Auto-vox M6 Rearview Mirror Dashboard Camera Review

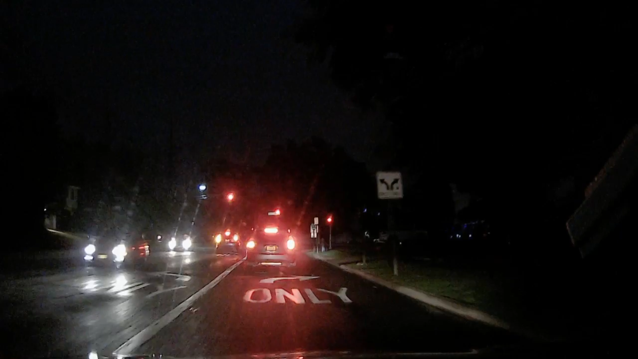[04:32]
You don't exactly get night vision, but lights are bright, and you can still see a lot. You can even read the license plate of the car in front of you.